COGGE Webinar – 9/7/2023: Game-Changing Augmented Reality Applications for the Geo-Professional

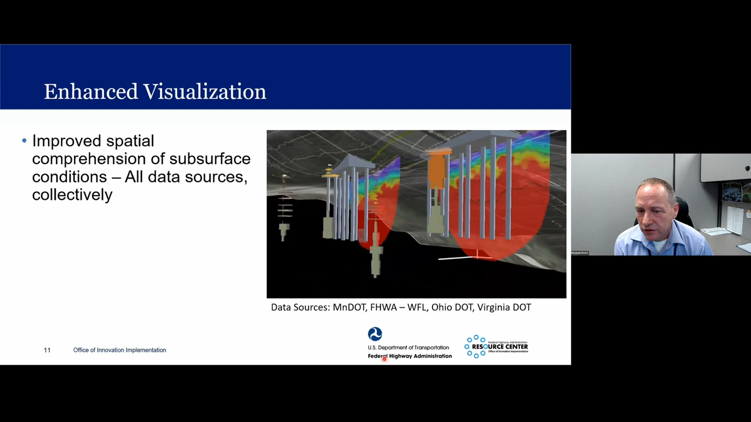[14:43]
RQDs there, um, geophysical data overlapped, uh, seismic and, uh, electrical resistivity and different ways to actually show,
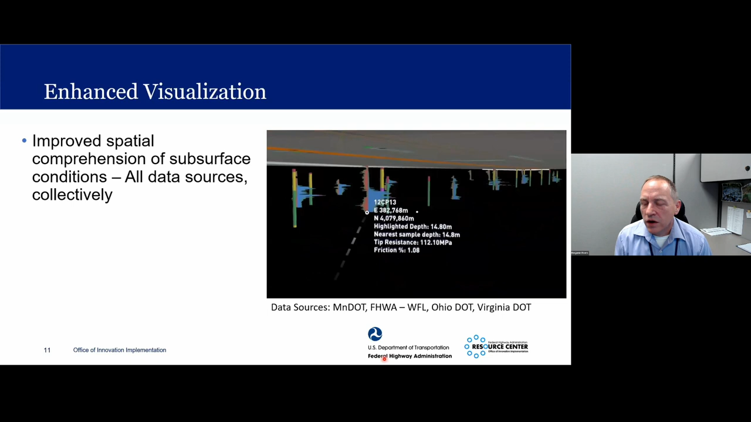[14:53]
uh, the data and how things vary across the site is, is quite powerful, uh, with, with this, uh, uh, the technology of augmented reality.
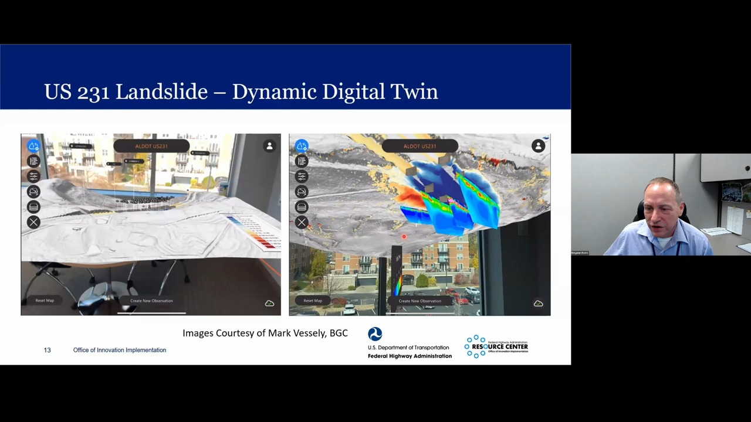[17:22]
But, uh, it's a very powerful tool even for those who are not technical to see, um, what's moving, uh, how conditions vary across the site. Uh, so a lot of application in this case for asset management essentially of a structure that, um, it was constructed on an active landslide and being monitored.
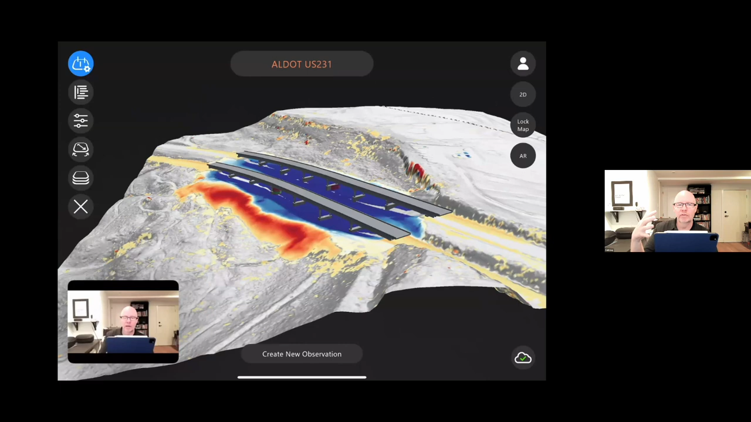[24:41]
And, uh, this is actually the model that, uh, then, uh, referenced in Alabama. This is the, uh, US 231, uh, project. And so what we're seeing here is we're able to bring a variety of different data types together, um, in a comprehensive way and also in a three-dimensional way.
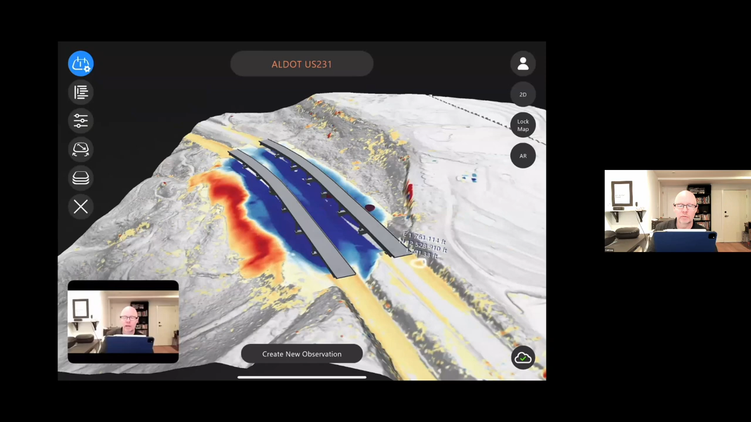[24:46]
So, excuse me, uh, this is that LiDAR, uh,
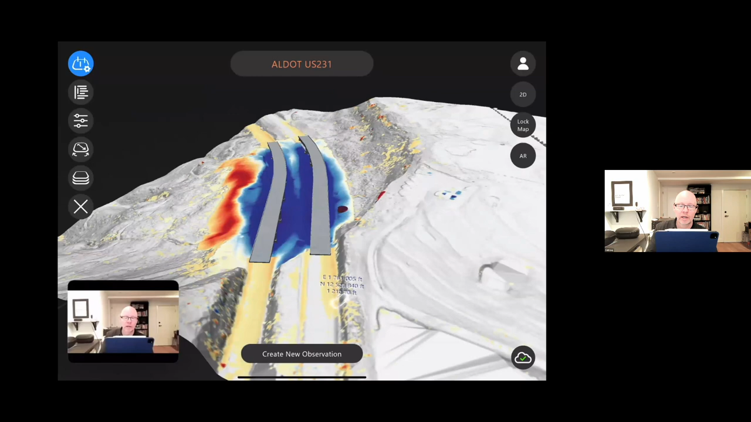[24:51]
change detection map, uh, that we were seeing earlier. And we actually have the CAD file of the, uh, overpass that, uh, was built or at the time of this model planning to be built,
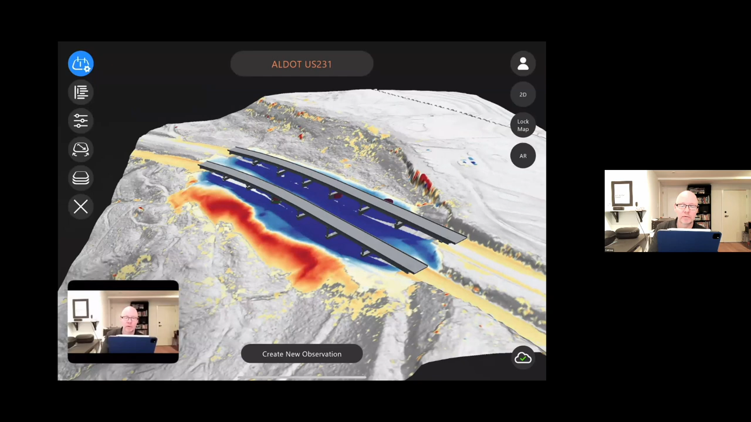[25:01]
uh, overlaid and geo-referenced, uh, to that. But where it gets really interesting is I can actually, um, move this around and I can actually go into the subsurface.
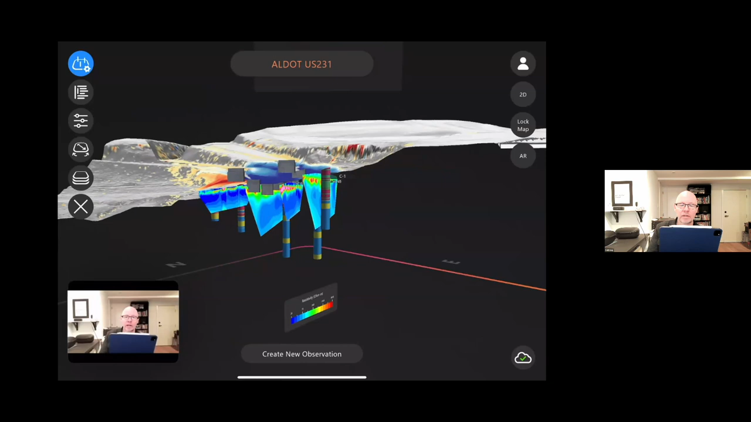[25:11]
Now, right now I'm showing you this in kind of a typical, uh, three-dimensional mode. Um, but what I can also do is I can actually,
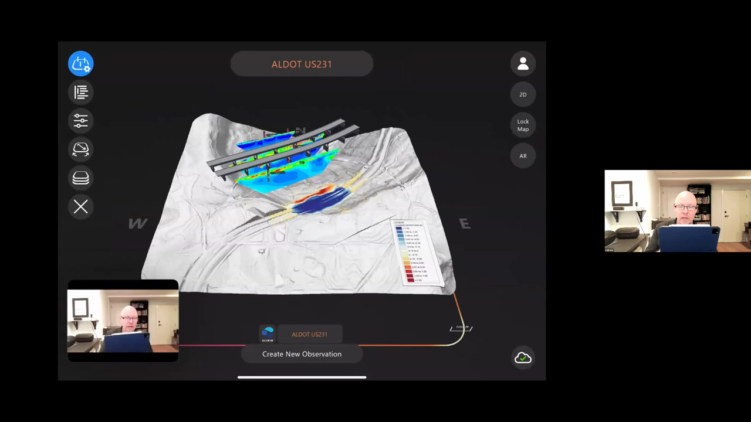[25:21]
uh, go into an, what we call an augmented reality mode.
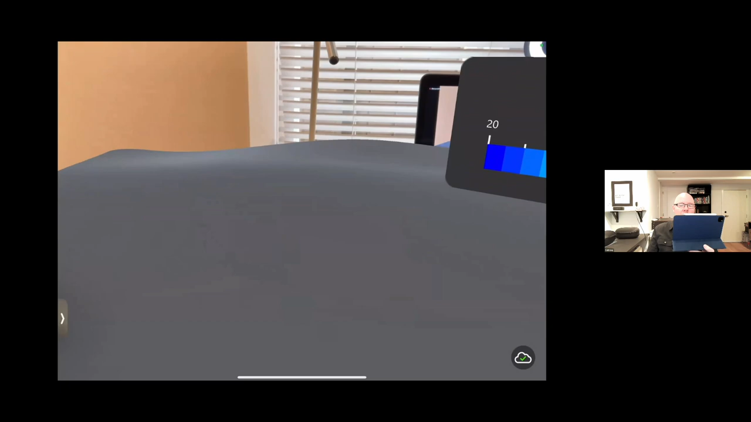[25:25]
And I'm actually going to drop this model, uh, into my space.
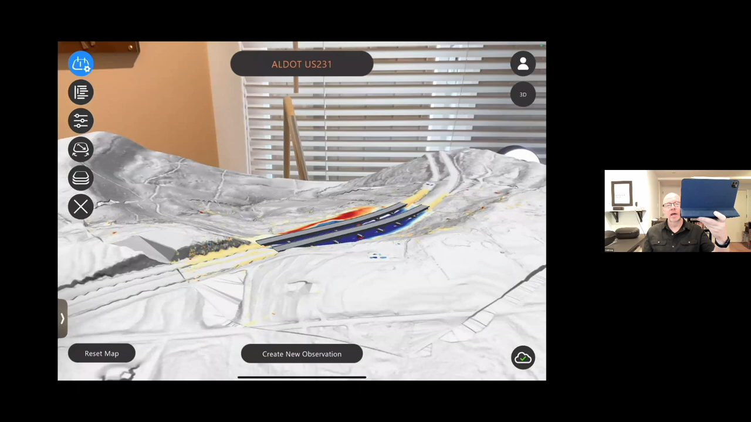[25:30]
So now you can see that I'm actually, what you're seeing is the view that I'm seeing through my device. Uh, again, right now I'm using my iPad, but it's actually dropped into my, uh, my space here.
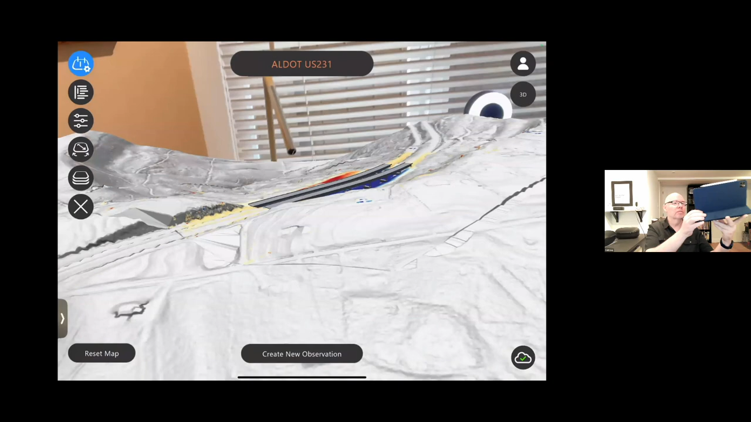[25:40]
So I can actually interact with this as an actual, uh, three-dimensional model in my space.
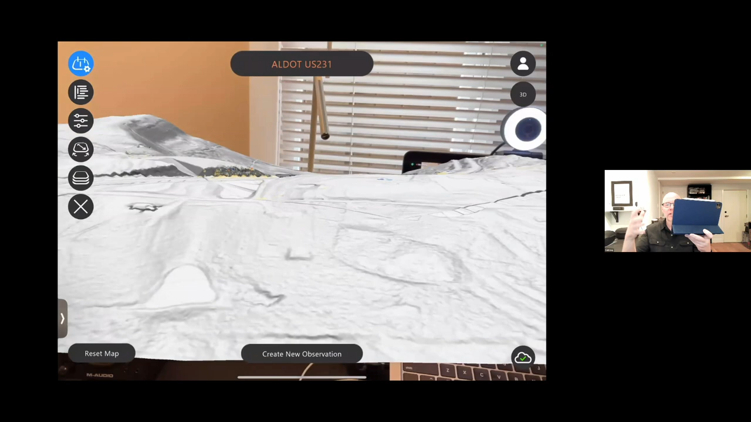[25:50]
If I was wearing a headset, this would actually be, uh, even more immersive because it would actually be a true three-dimensional hologram that I could actually walk around or walk into. Um, I'm showing you the, the augmented reality view of that now. And if I have other participants in this meeting, and I'll show you an example of how that works later, um, you need, you can actually have multiple people joining this meeting,